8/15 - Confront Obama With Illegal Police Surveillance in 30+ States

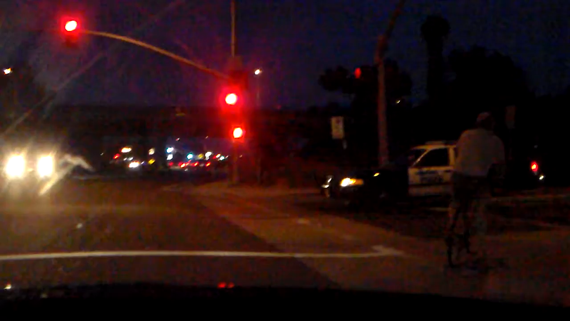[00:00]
All right, here I am in Oceanside, and here's our gang stalking policeman. All right, and we have one there, and we have one back there.